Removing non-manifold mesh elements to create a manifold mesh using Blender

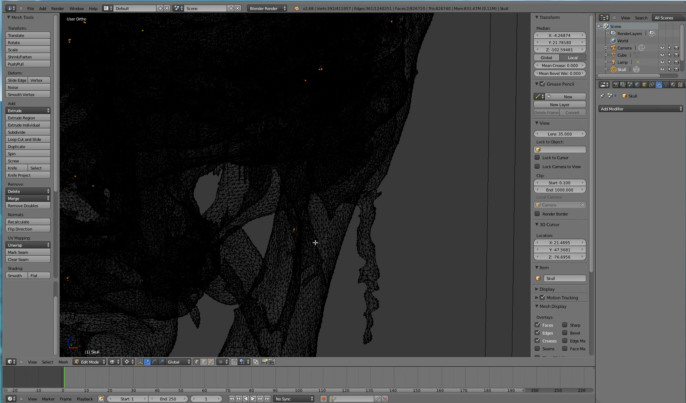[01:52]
what I'm going to do first is hit A to unselect everything. I know that the target mesh element is here. Then I'm going to Ctrl and left mouse click and select this entire region.